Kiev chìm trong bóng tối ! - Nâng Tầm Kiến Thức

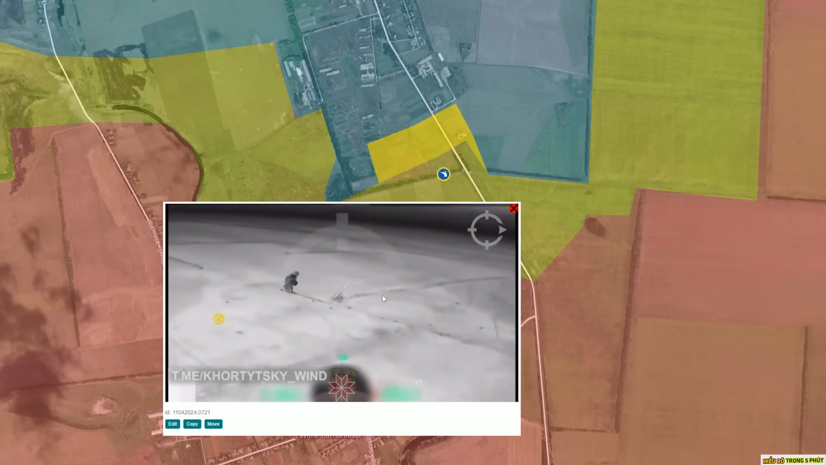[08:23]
nỗ lực Củng cố lại đội hình phong thủ Cứ điểm phong thủ của mình Tại khu vực phía Nam Urosyne
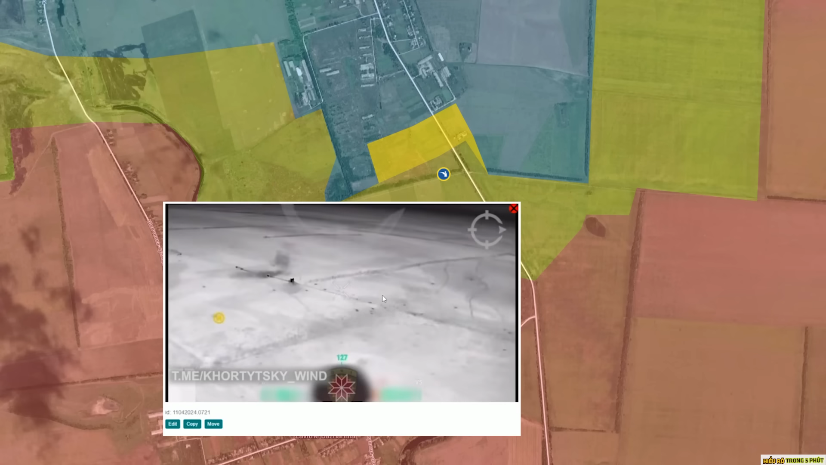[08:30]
Trên video Là hình ảnh quân đội Ukraine Tấn công tầm xa Và lực lượng xung kích Nga Và đoàn xách quân sự Đang luân chuyển Từ vị trí này Sang vị trí khác